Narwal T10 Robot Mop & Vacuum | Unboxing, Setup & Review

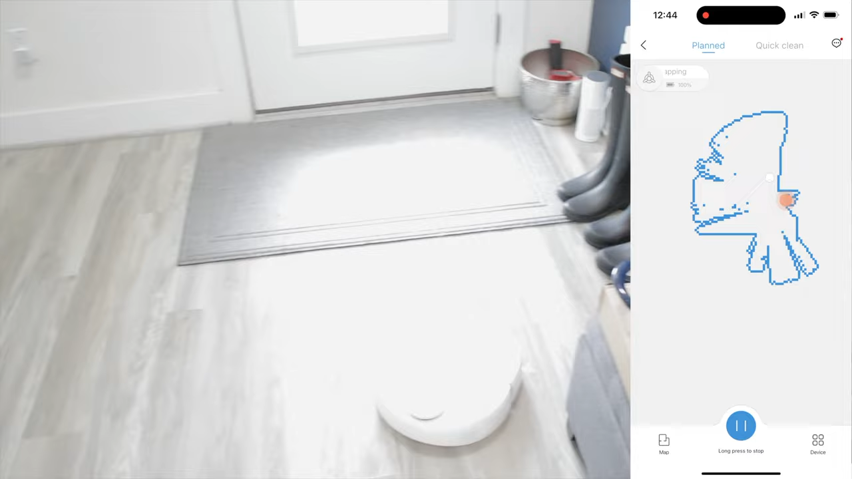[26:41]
And because it's using LiDAR, it will create a mapping of the entire floor space,
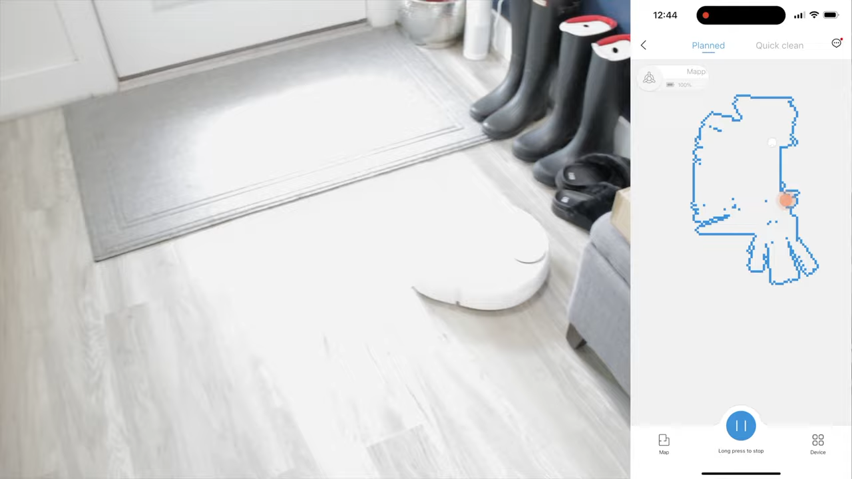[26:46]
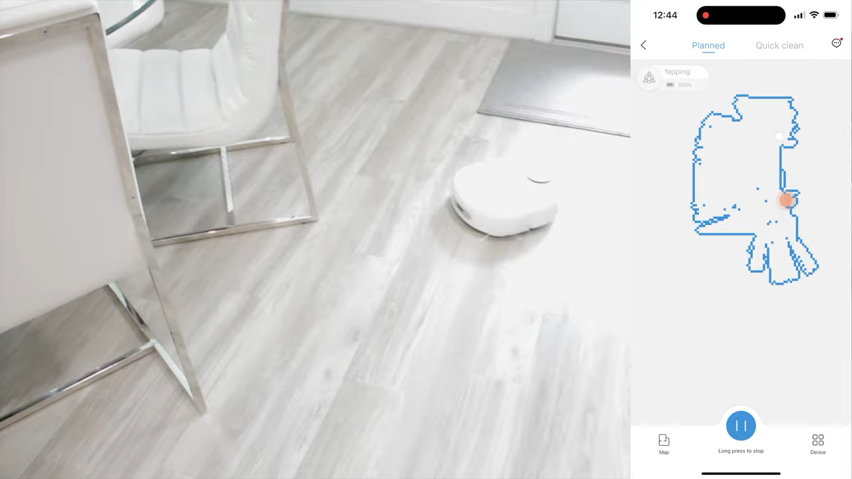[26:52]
which will tell it where it can map or where it can mop and where it can vacuum.
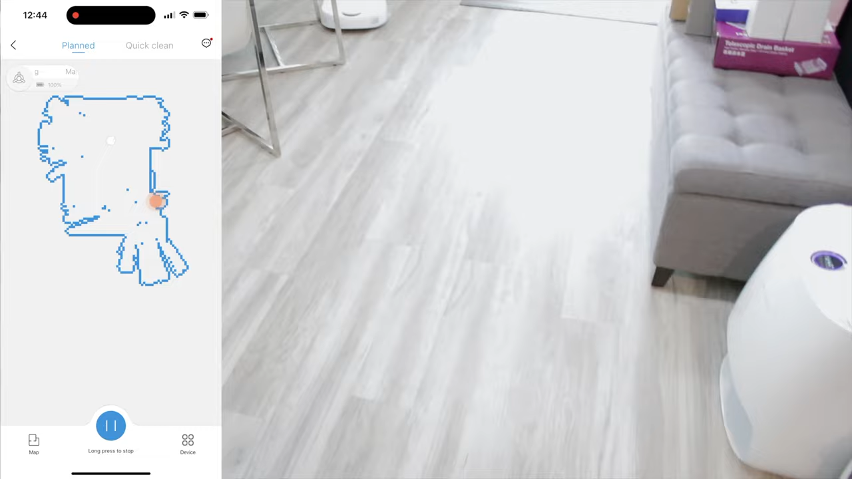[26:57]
So I'm going to switch to my phone, and you can see that it is going to be mapping everything.
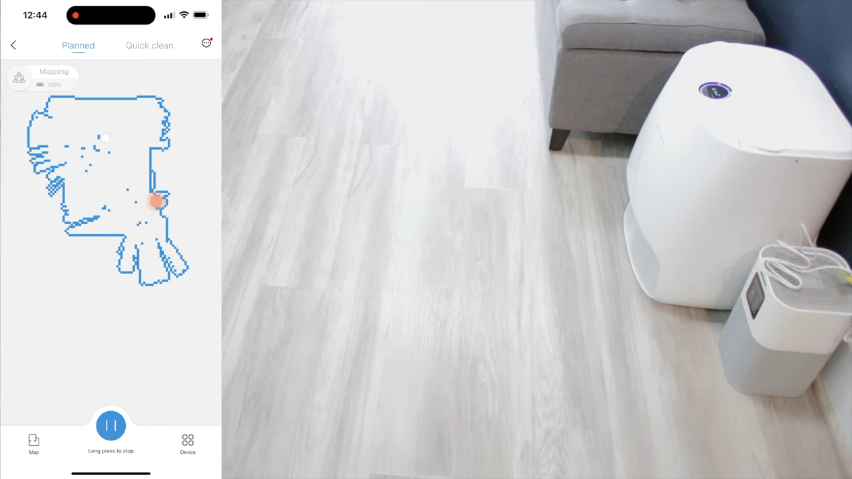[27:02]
Now I've gone and moved the camera out of the way because I don't want it captured because it is using LiDAR.
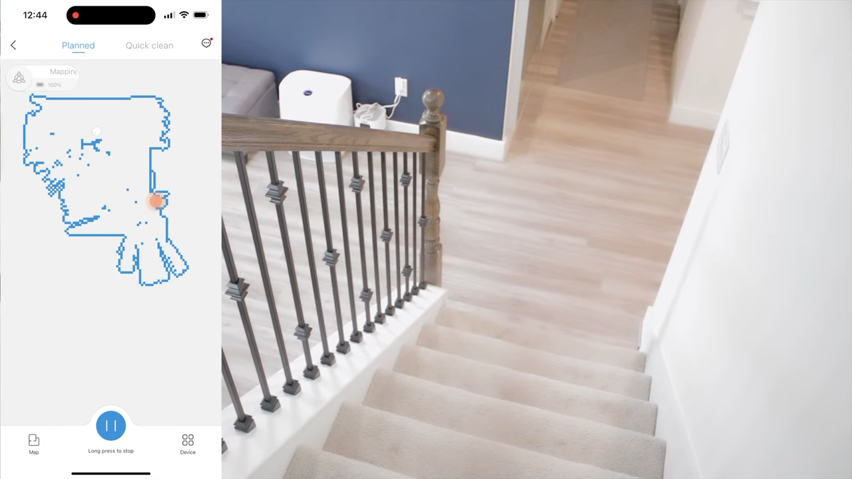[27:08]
But it is now mapping the first floor of our house.
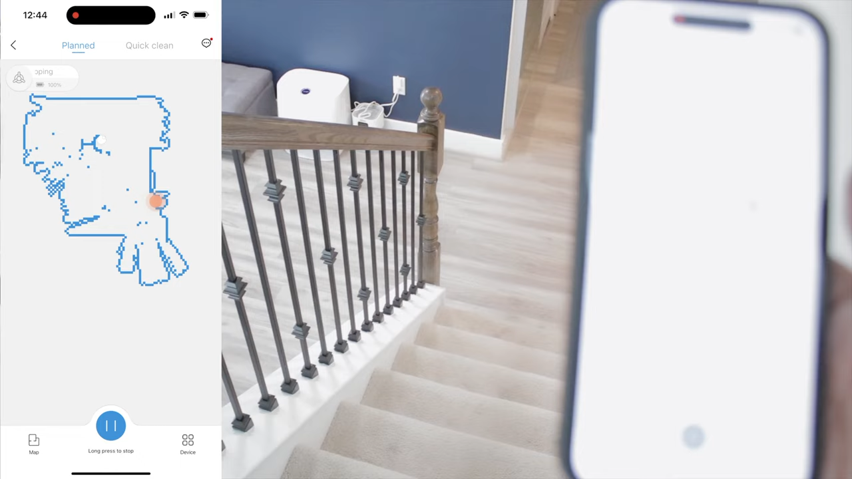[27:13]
And I'm not exactly sure how long this will take, but it'll probably take a little while since we've got a lot of space and we didn't set any kind of boundaries.
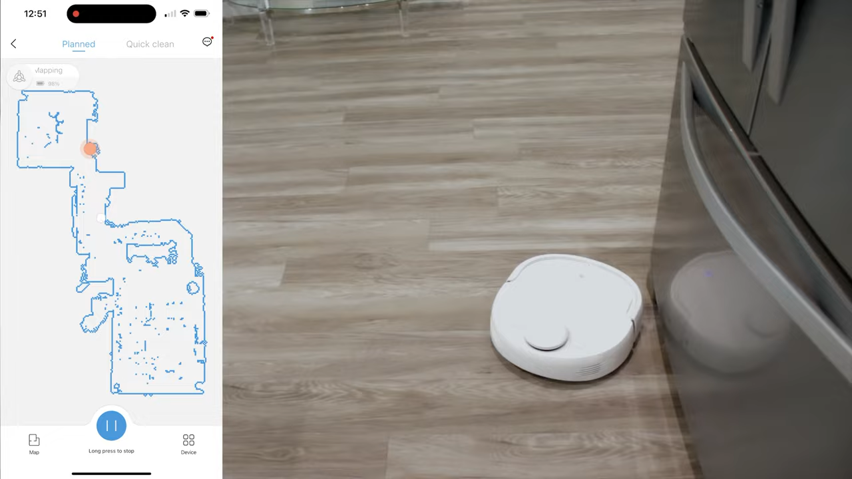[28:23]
So as you can see on the app itself, it has mapped pretty much the entire first floor, not counting our master bedroom. And the obstacle avoidance is pretty amazing on this robot. If it does get stuck in a tight place, it can also intelligently reverse out of that space. So that is definitely a nice thing about it as well. So the other thing you see on the map is there is a
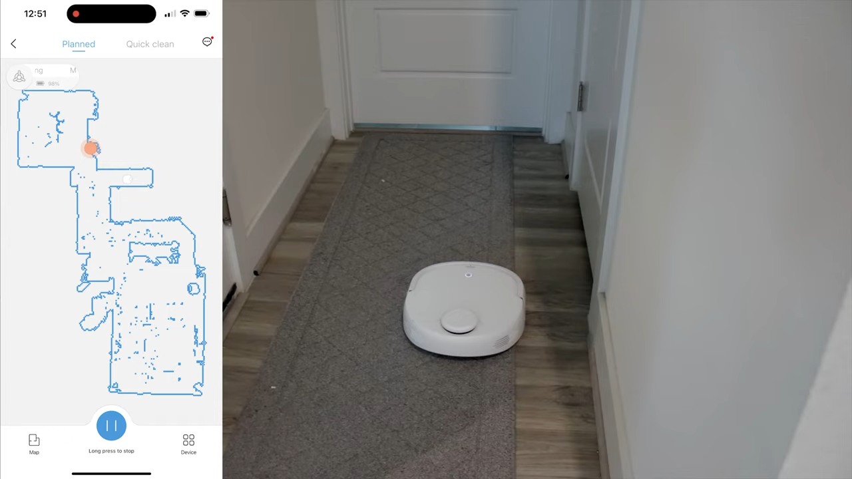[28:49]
white little icon or avatar for the robot itself that shows you where it is, what it's looking at.
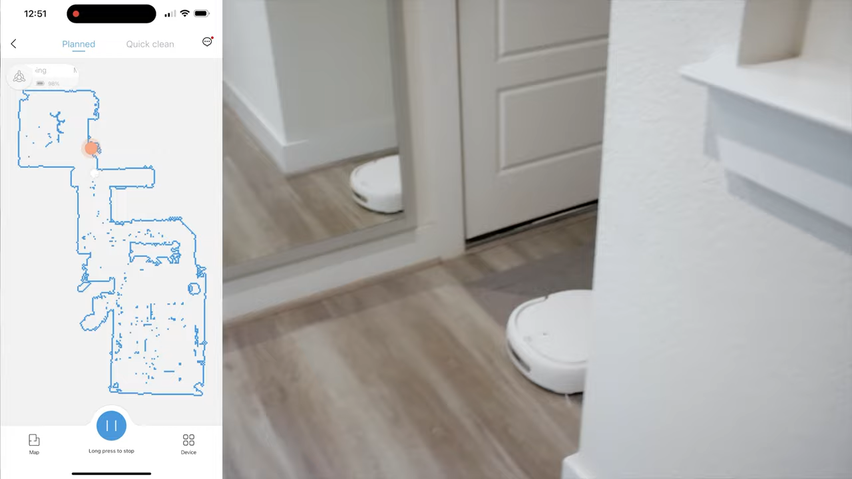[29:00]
And then it's also got a pinpoint, which is that orange dot, which shows you where the home base is. So pretty accurate.
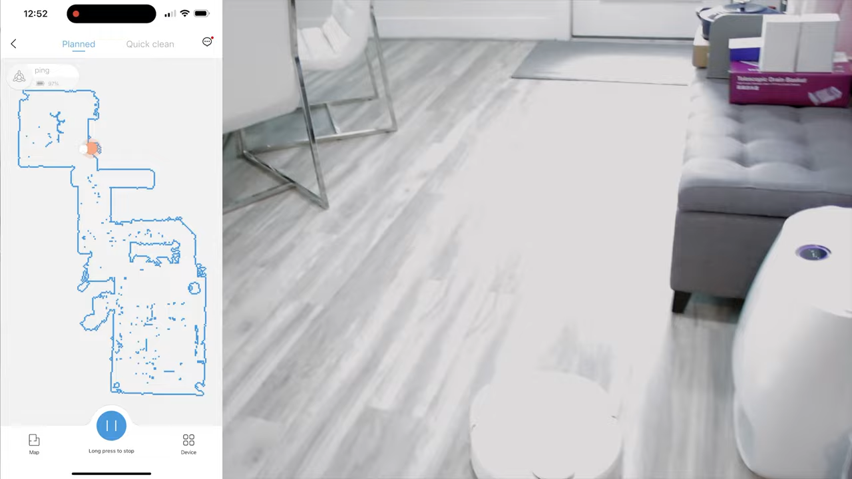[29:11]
So that mapping took about 10 minutes for the robot itself to map the entire first floor.